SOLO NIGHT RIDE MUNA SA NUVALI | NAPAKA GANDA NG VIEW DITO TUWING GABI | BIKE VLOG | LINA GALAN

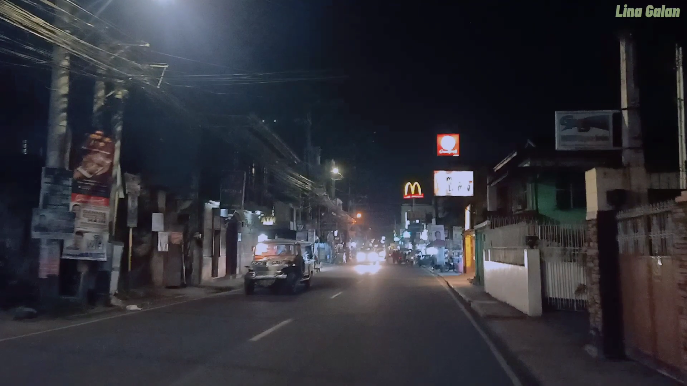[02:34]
Nandito na ako sa Kabuyaw. At yung aking headlight ay nag-off ko na.